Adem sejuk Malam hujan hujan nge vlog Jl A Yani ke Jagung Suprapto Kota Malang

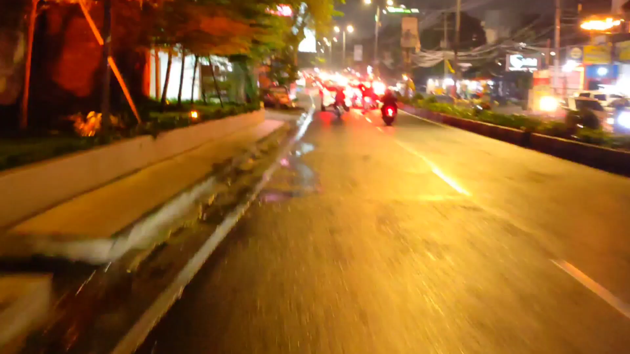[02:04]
ini memang saya full kan kencerahnya Hai milho saat atau saya redupkan lagi agar ya terdupkan sih lagi guys
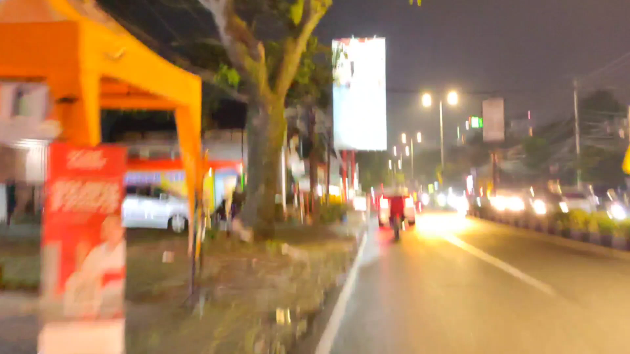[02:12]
enggak bisa tampak detail ya
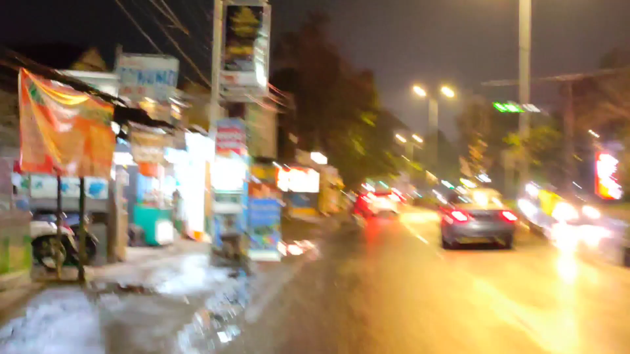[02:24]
emang terlalu cerah tapi figur saja enggak apa-apa guys Oh ya guys keadaan sekarang ini hujan guys sungguhan ini hujan gremes ini
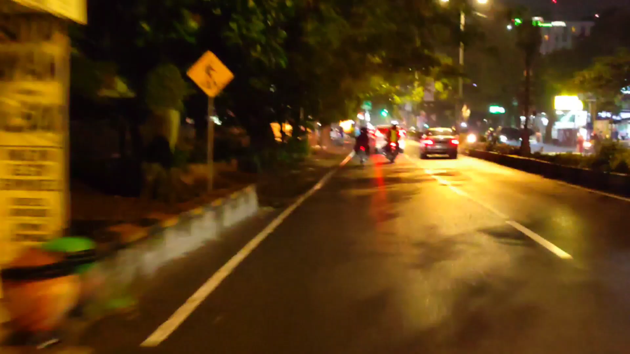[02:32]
eh eh jadi saya cerahkan ini karena kalau tidak saya maksimalkan kecerahannya
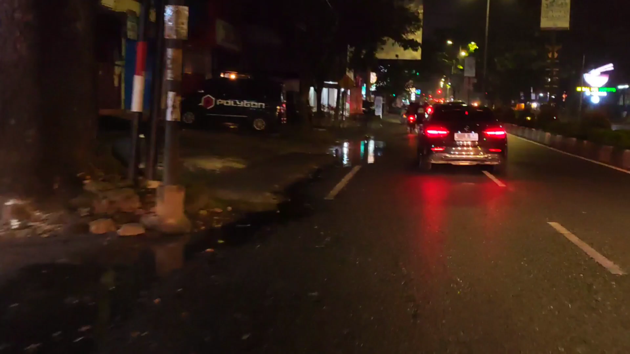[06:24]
terlalu cerah itu berarti tapi kalau saya apa namanya saya turunkan kecerahannya saya memang bisa tulisan-tulisan
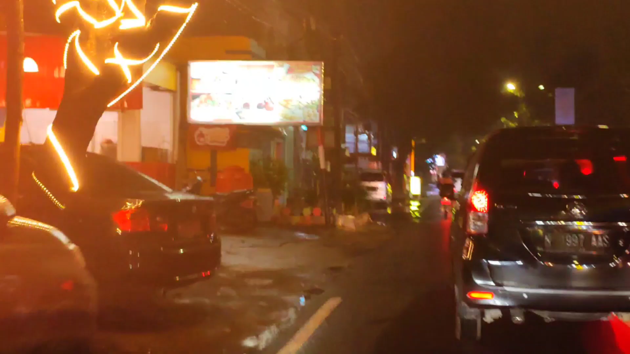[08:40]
wah rupanya itu kan kelihatan seperti kabut ya